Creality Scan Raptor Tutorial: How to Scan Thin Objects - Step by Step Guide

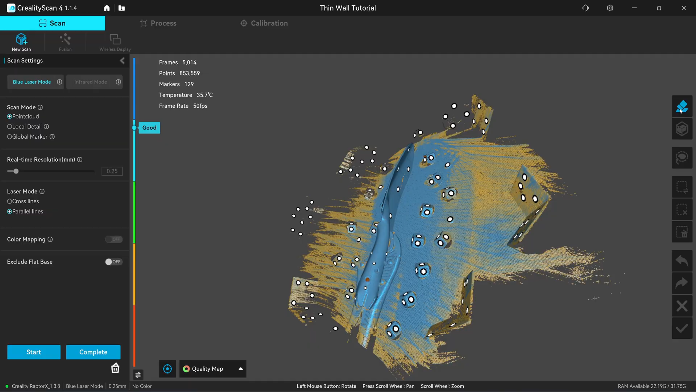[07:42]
okay so done and click on the clipping plane and I select three of the flat markers
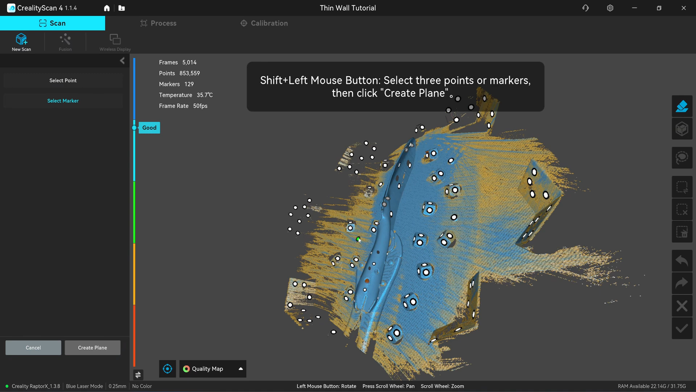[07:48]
create plane click on complete
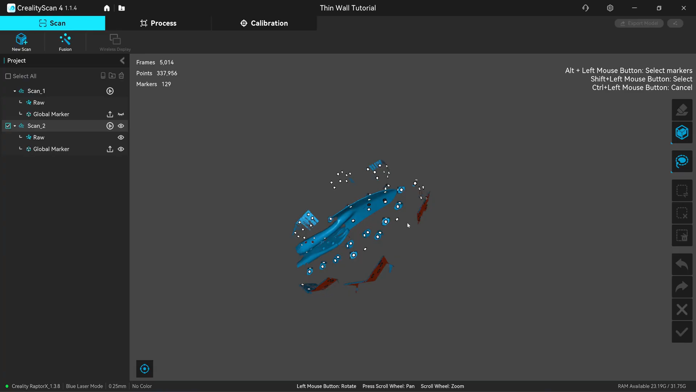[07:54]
okay let's turn off this whole shift key select
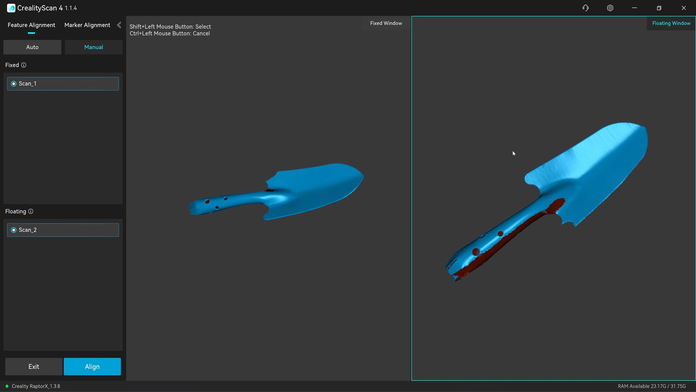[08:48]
turn it like so so now it's facing in the same orientation okay click on here
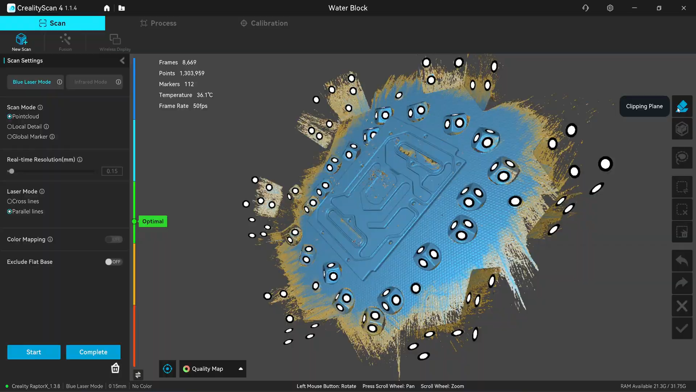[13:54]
Okay, this should be enough, clipping plane, hold the shift key and select three flat markers, so now it's delete, click on complete,
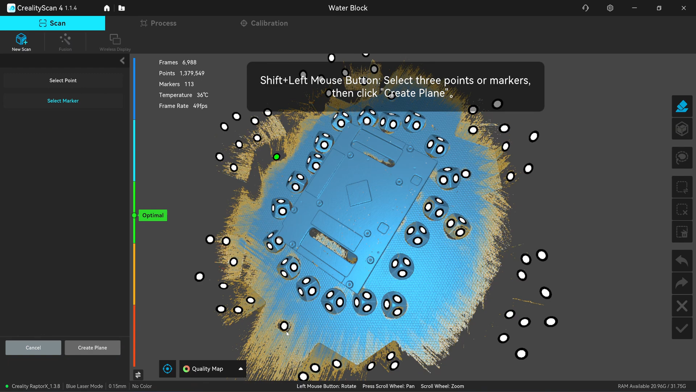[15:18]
two, and three, cleared plane check mark, complete